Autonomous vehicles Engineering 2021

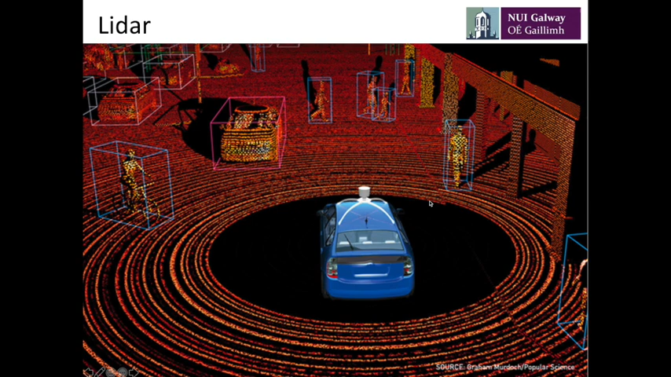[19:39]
So effectively what's happened is it's sent out laser beams, a number of different laser beams at different heights along the scene and you can see that there's reflections from things like people here, taller people, smaller people.
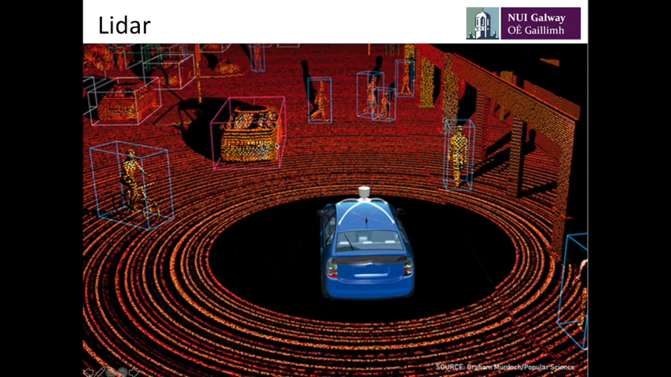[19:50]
You've got reflections from cars, you've got reflections from buildings. So the nice thing is that you can generate a 3D map and tell the distance to objects and in some cases you can pretty accurately tell what they are so you can run computer programs that will identify what those things are. But we also have cameras on the cars so if we have the footage from the cameras we can also merge it with this LiDAR feed and we can get a really good sense of what's in the environment of the car.